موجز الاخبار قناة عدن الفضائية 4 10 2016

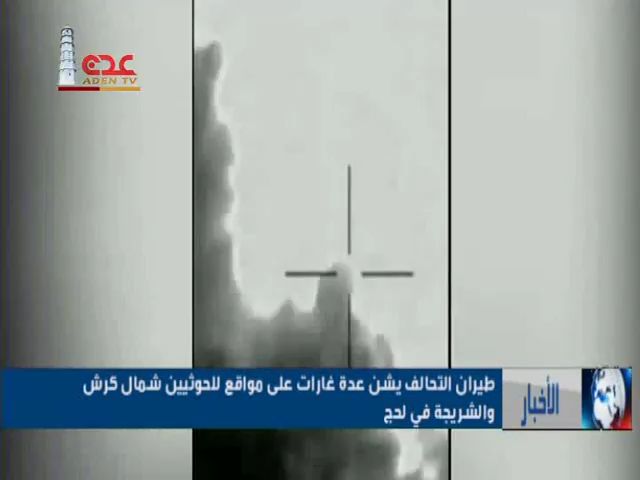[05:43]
تتمركز فيها مدفعية الانقلابيين في جبل الحمام وبيت حميمة شمال منطقة كريش بالتزامن مع تحليق مكثف في سماء كريش والشريجة والقبيطة وبحسب المصادر فقد شهدت اعمدة الدخان تتصاعد من المواقع المستهدفة في حين هرعت سيارات الانقلابيين لنقل القتل